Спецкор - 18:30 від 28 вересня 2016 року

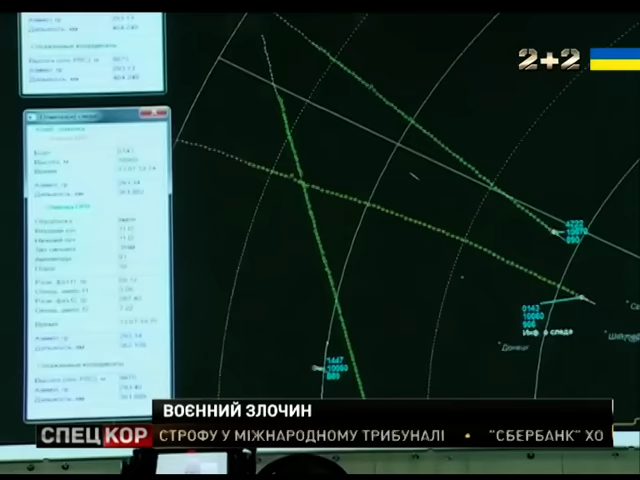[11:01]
Ніяких сторонніх воздушних об'єктів поблизості від малайзійського самоліта радіолокатор не фіксував.